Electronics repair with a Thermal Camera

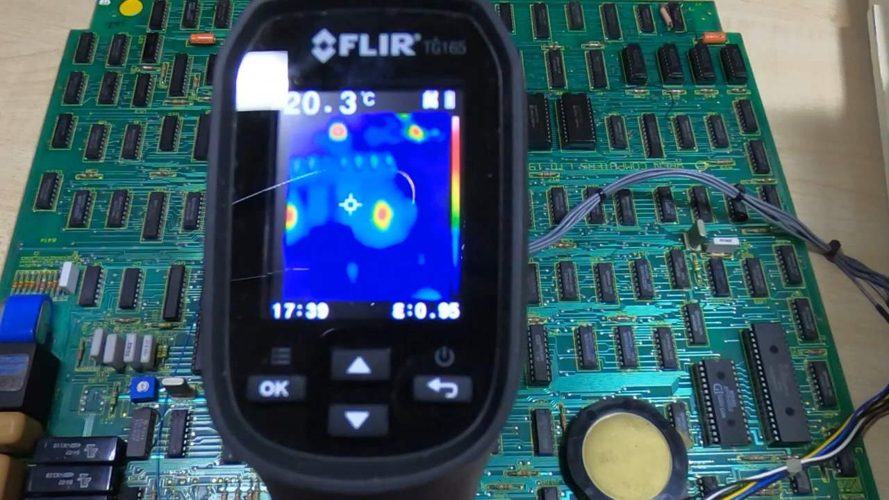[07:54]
On screen: spot 20.3°C
devices on here in terms of the scale we're looking at on the
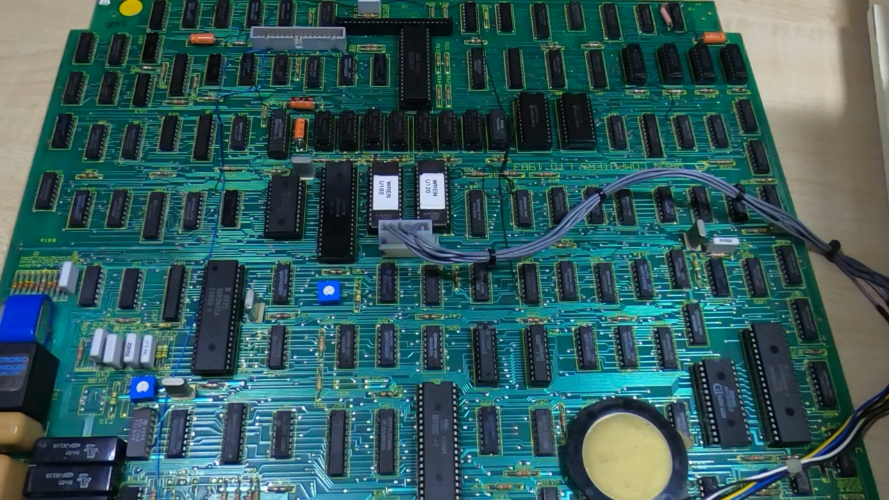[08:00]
thermal camera so camera has got a bit of a habit of turning itself off just when you don't want it to
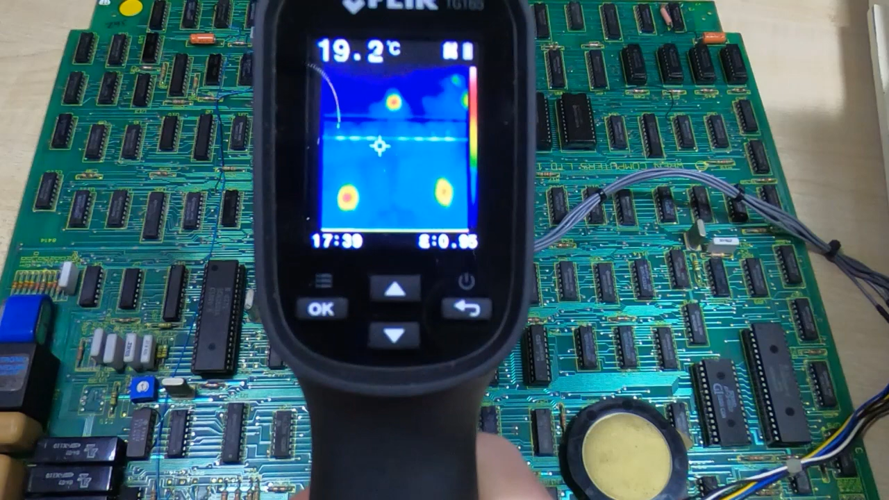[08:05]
On screen: spot 19.2°C
so what we need to do is to increase the resolution that we
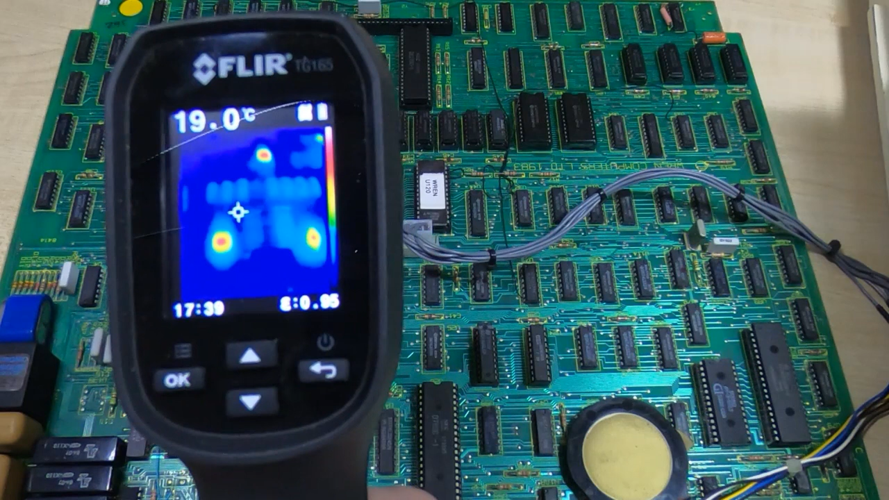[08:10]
On screen: spot 19.0°C
are seeing on the display and the easiest way to do that is to take something and just put it over the devices that are causing the hotspots so if I take this board
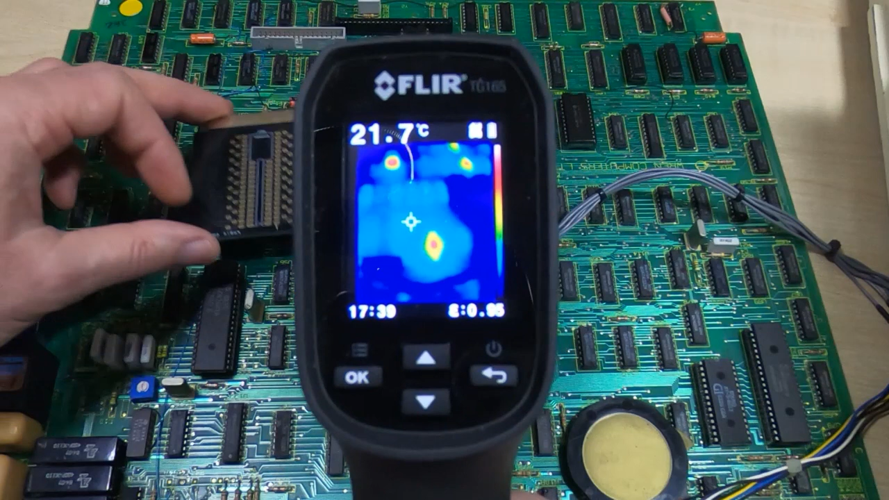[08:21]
On screen: spot 21.7°C
and put it over that device that's causing hotspots assuming we're happy that that's not the device that's causing the problem and the same with this device and
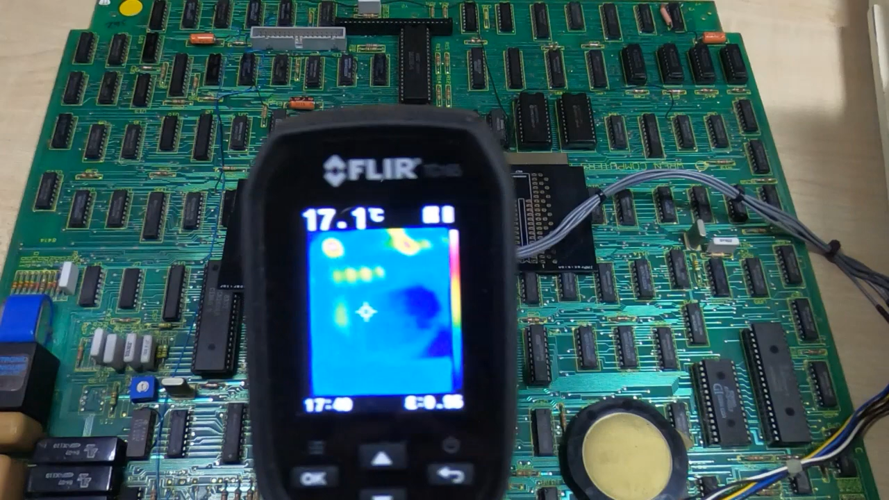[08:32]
On screen: spot 17.1°C
then we'll do the same with that one it's all large-scale devices tend to cause problems and then there's a couple of buffer chips that are getting hot but I know they're not faulty I've tested them so I'll cover those
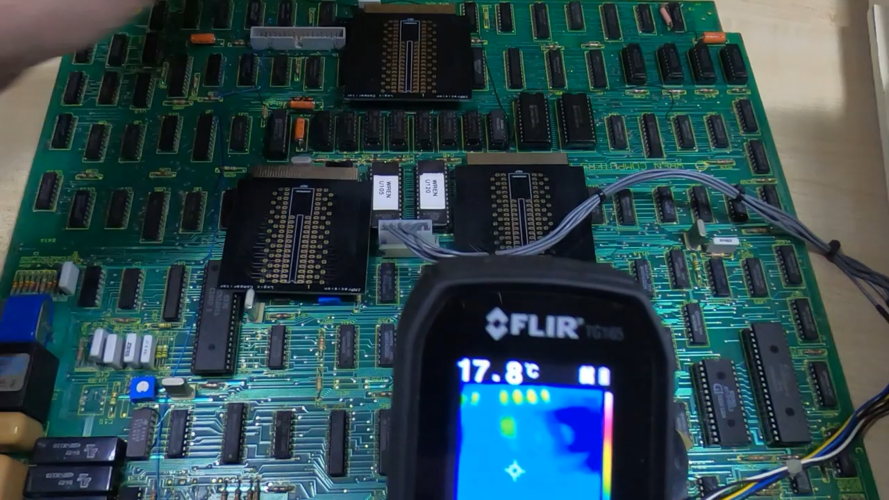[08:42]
On screen: spot 17.8°C
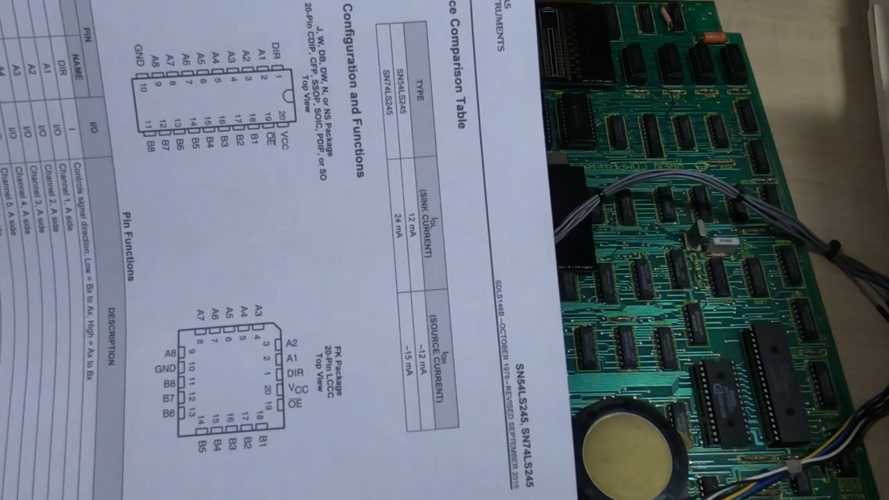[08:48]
so don't use something like paper paper is almost transparent to infrared it won't mask out the the hot spots so we'll cover that device up and looking around now you'll see that the other components seem to be getting hotter they're not it's just that
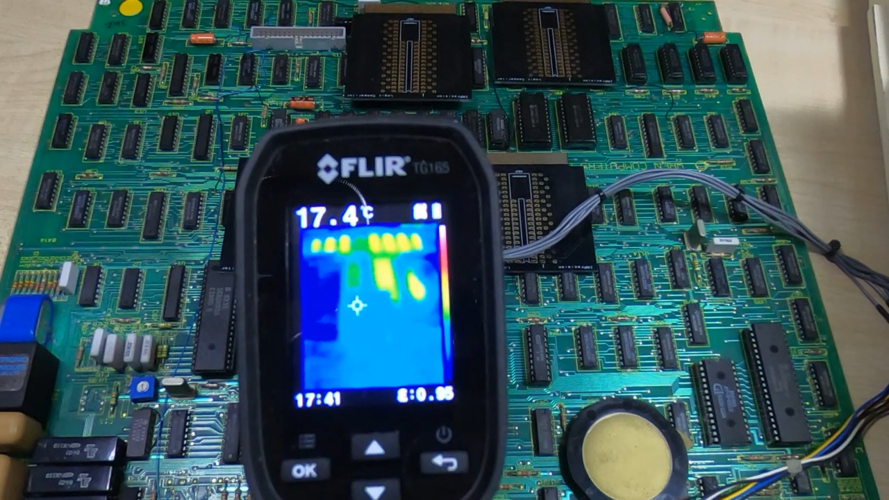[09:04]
On screen: spot 17.4°C
what we're doing is we're increasing the the resolution over this temperature range of the camera and what we can see now if we look around is most devices are fairly
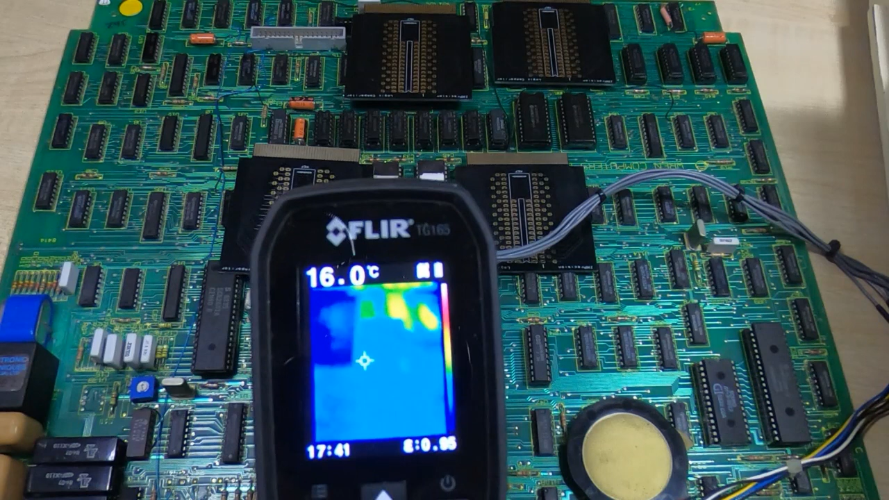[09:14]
On screen: spot 16.0°C
cool we've got one here that's slightly warm as I put my finger in you'll see everything seems to dim down because my finger is then the hottest thing in the field of view to my finger out and we get more thermal response from everything else
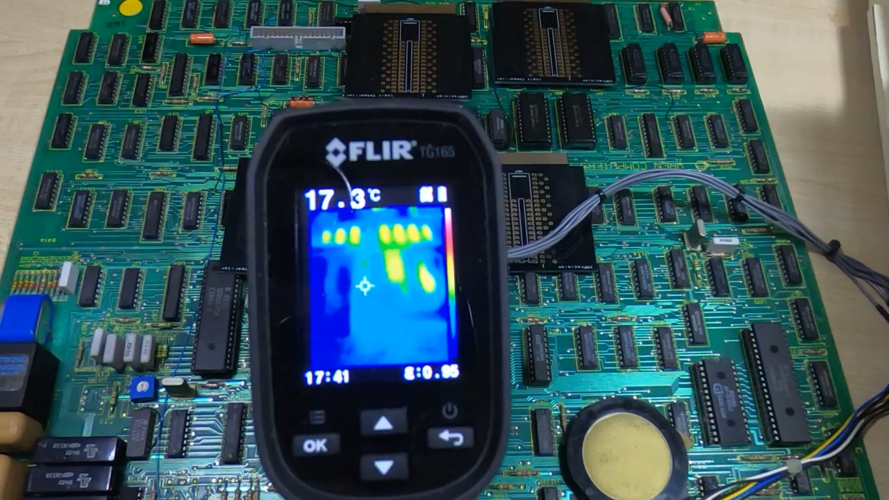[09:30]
On screen: spot 17.3°C
so if I take the camera out of the way we can see if we look across these particular components then we would expect all these to be running at the same
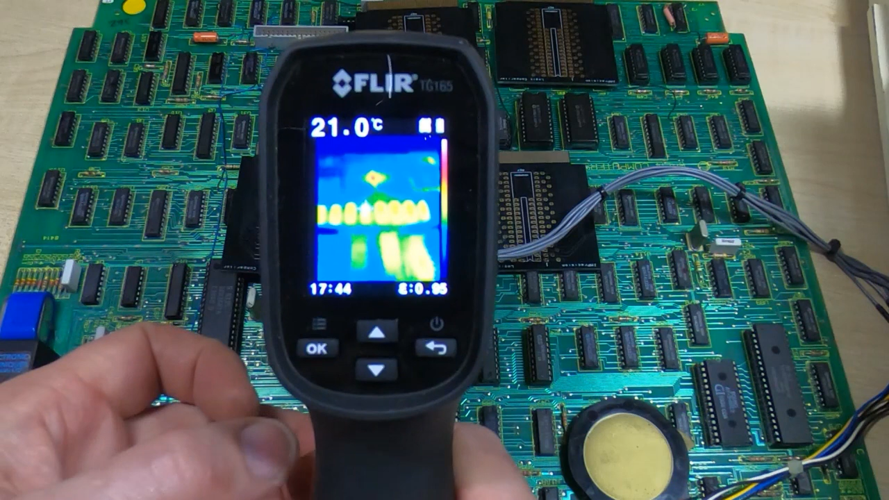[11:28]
On screen: spot 21.0°C
better and easier to see things when you have a much more limited range of temperatures in the field of view so in other words mask off all the hot things try and keep what you're looking
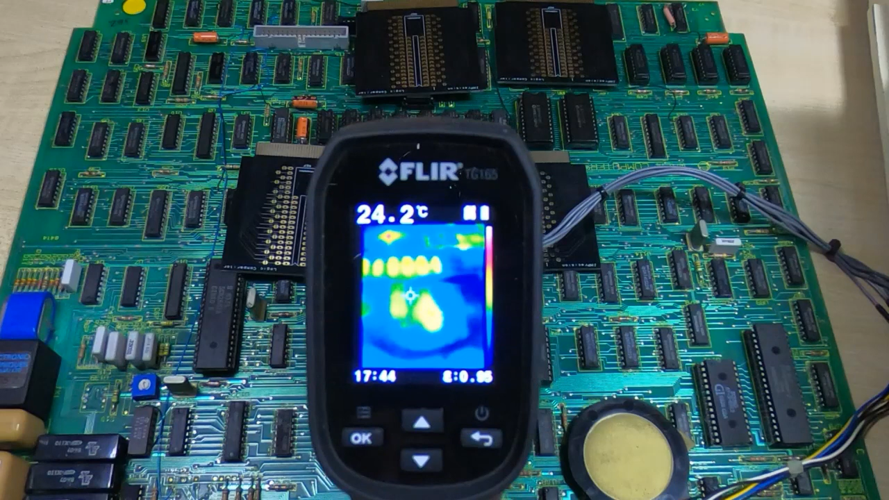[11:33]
On screen: spot 24.2°C
at on the board all within the same temperature range that you expect and that way you're going to see things much more clearly so do this for the entire board once you're happy something works mask it off anything that's running too cold or too hot especially if you have a group of items like these memory chips you can see now they're all running at the same temperature the one that wasn't working
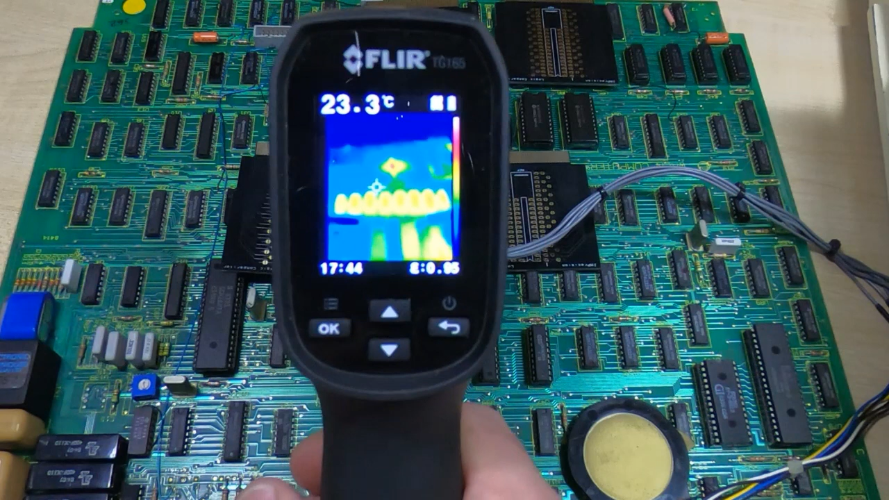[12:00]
On screen: spot 23.3°C
was cold don't assume that you're just looking for hot spots it may be cold spots as well and then a thermal camera is an extremely useful fault finding tool
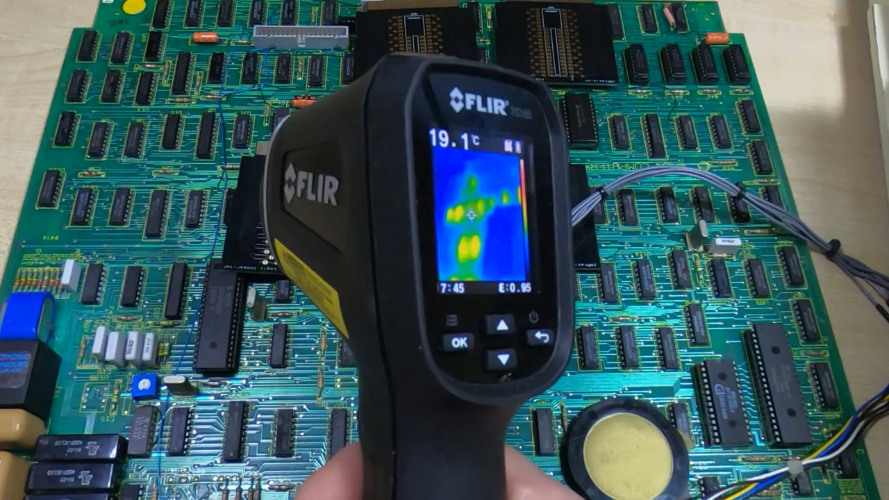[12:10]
On screen: spot 19.1°C
so we've fixed this board now using nothing more than the thermal camera